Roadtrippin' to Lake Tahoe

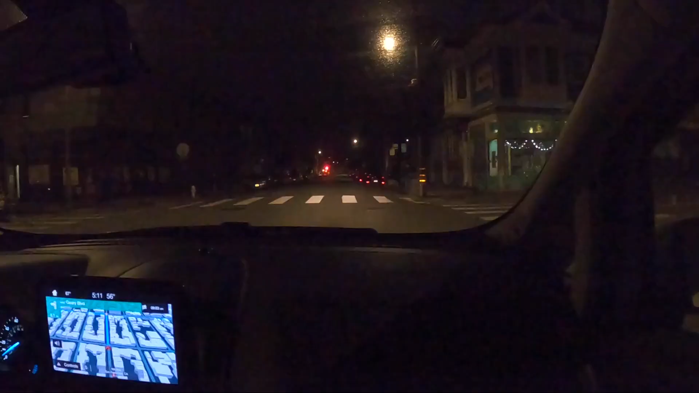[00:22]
We're in the very busy city of San Francisco. There's people out everywhere.
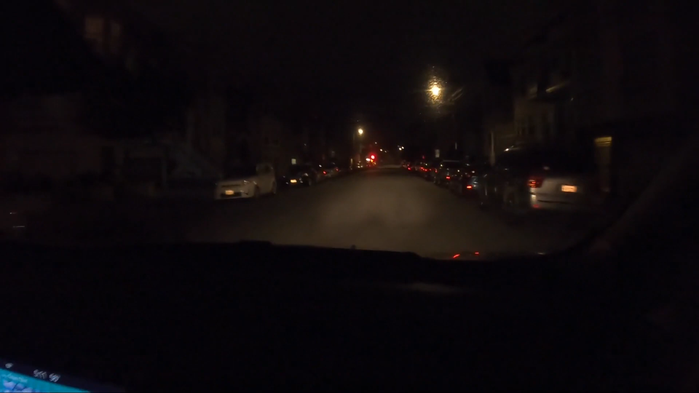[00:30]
It's just the hustle and bustle of the city. This has been in one-tenth of a mile, turn left onto Gary Boulevard.